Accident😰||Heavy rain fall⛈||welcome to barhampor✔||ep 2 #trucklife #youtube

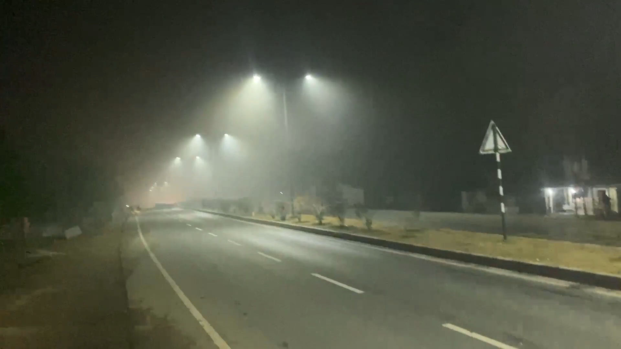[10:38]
आप देख सकते हो भाई कितना ब्यूटीफुल व्यू है मोर का।